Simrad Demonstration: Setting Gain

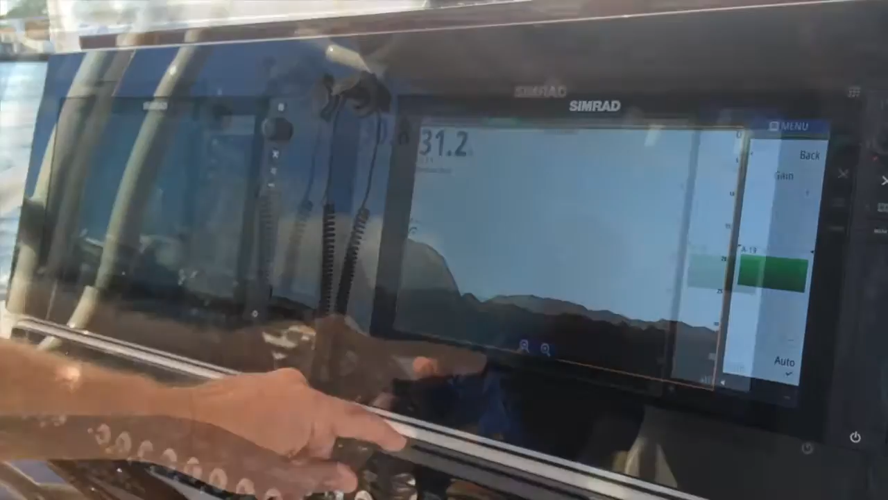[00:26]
I'm seeing a fish right near the bottom there but this looks a little bit too clean.
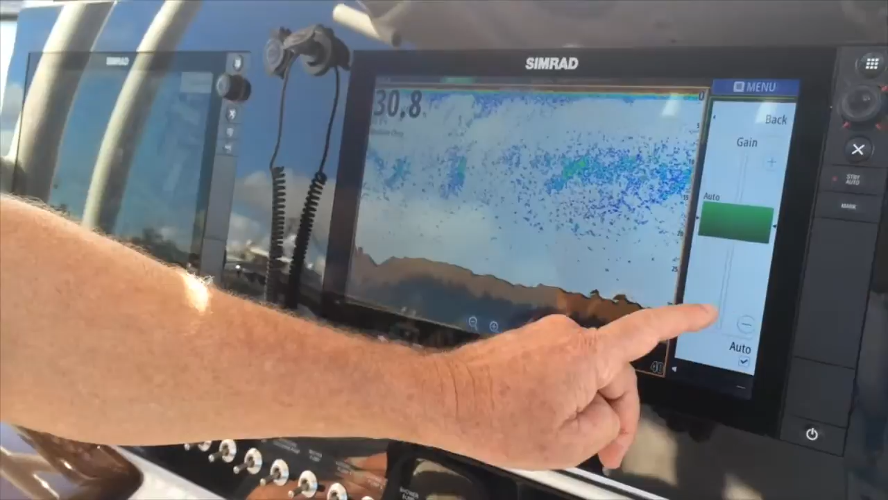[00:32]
Normally what I would suggest is I suggest adjusting too much gain
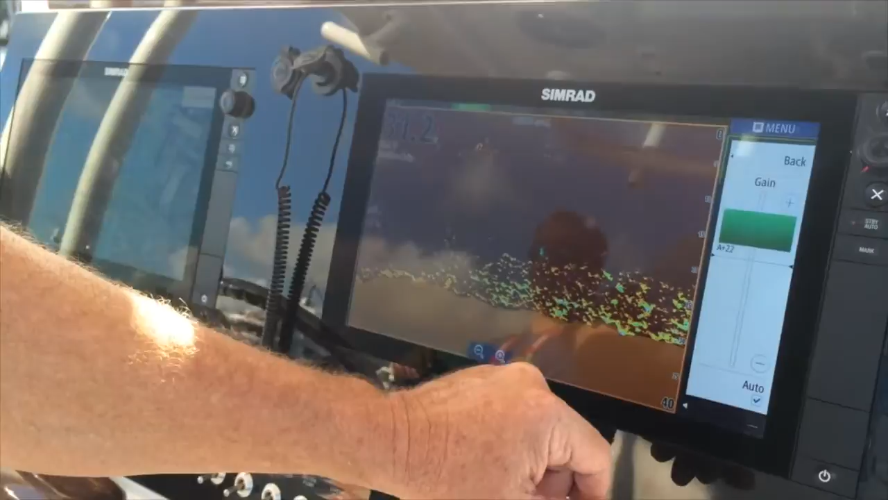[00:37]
and then bringing it back like squelch on a VHF radio bring it
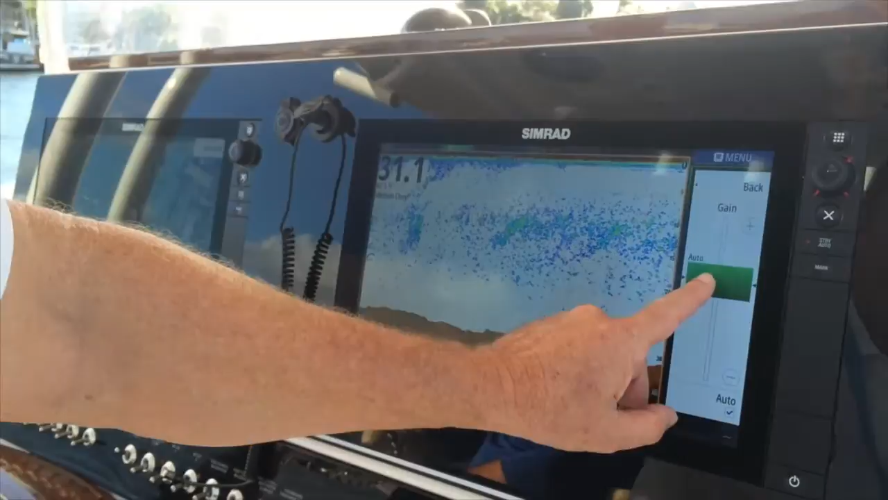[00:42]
back right on the cusp of too much right about
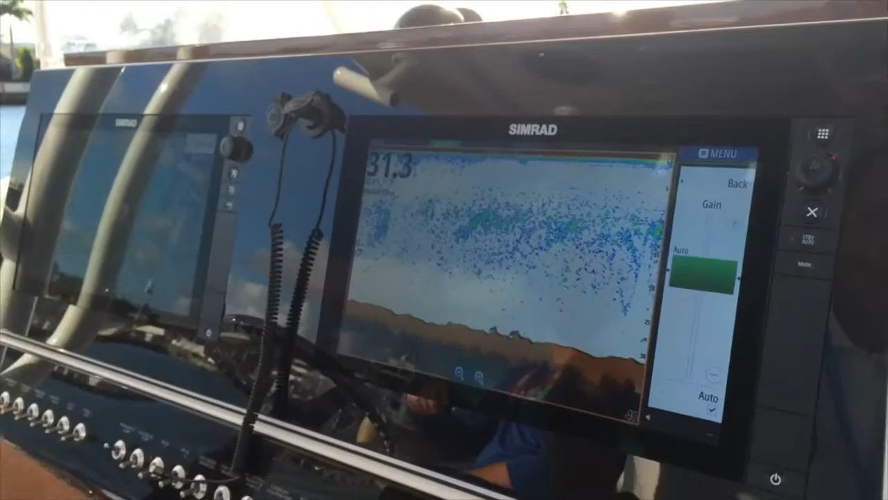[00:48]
there and you can see we have our temperature line we have fish
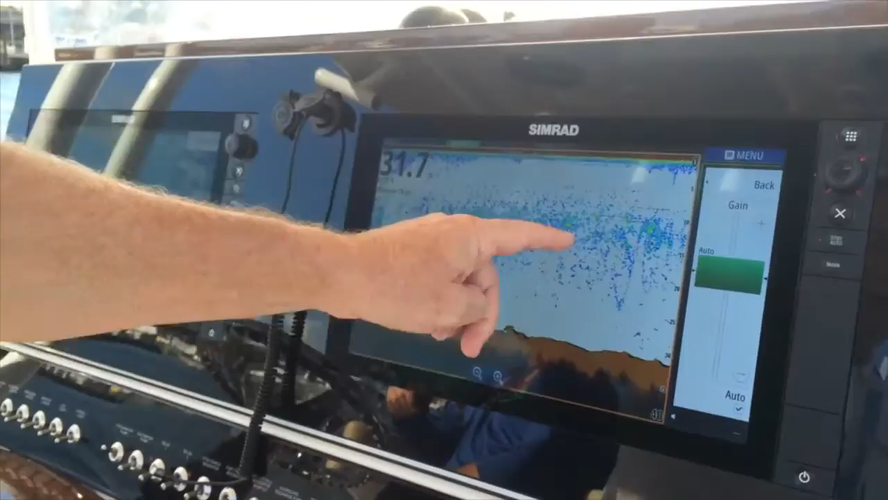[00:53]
in the temperature line and we also have fish beneath the temperature line.
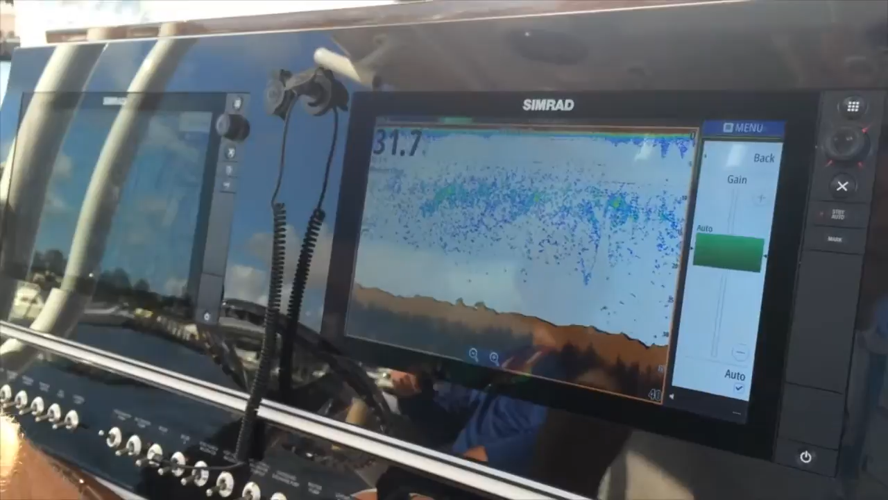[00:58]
That is right now the perfect way to set your gain.